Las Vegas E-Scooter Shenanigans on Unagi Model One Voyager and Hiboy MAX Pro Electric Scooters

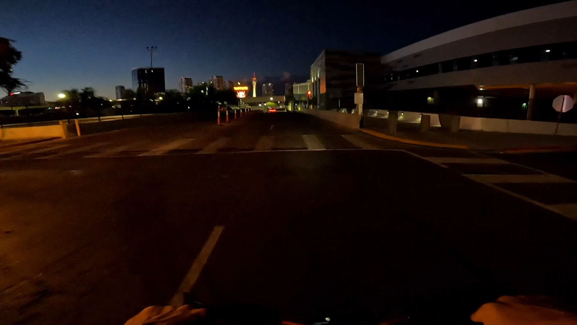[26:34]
You still got to watch where you're going when you're out on the street part. We're crossing, what is that road, Desert Inn, right now. We get to roll right over it. And cars are passing by underneath.